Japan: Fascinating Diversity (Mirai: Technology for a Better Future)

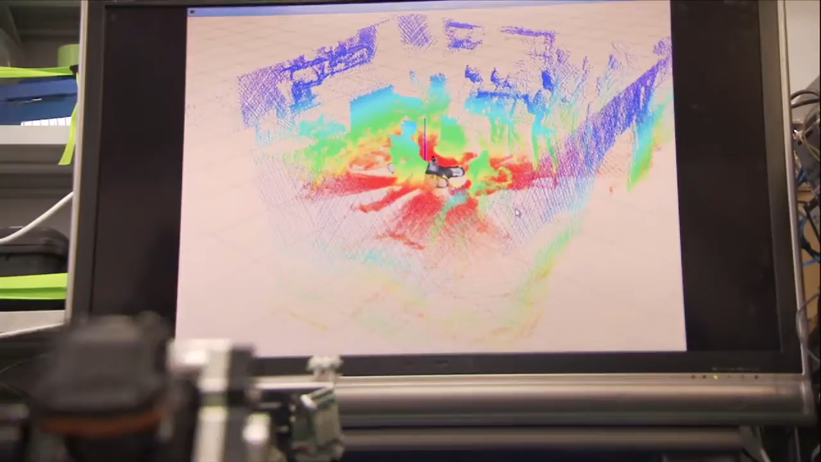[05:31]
This is the company that produces the laser range sensors which are so important for robots to assess the environment and space around them.
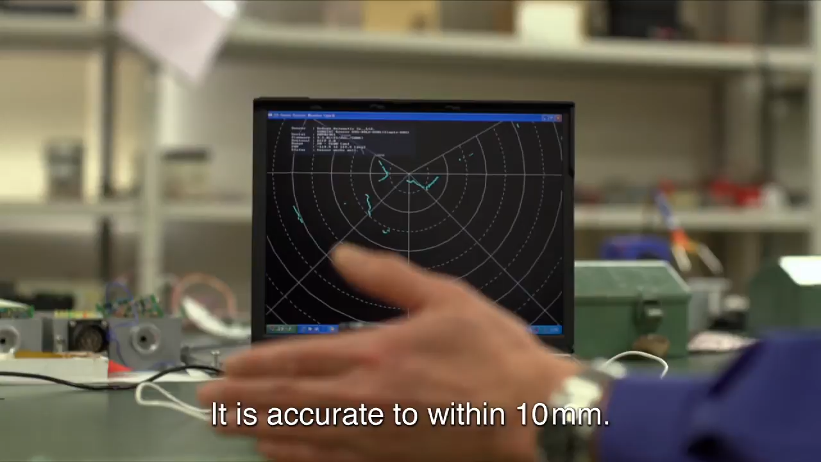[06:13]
We report to 560 mh. The most amazing thing, the range is this size size.